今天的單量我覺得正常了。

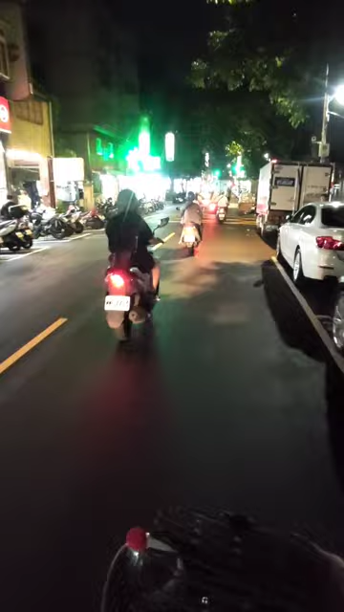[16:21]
好了，废话不多说了，送过去
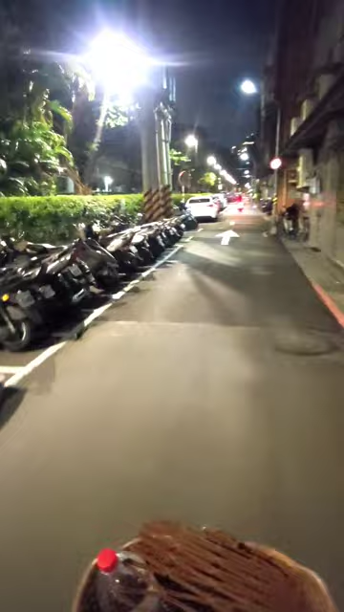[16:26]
了。好了，各位朋友，我现在呢又在这个民族西跟这个承德山的巷子里面。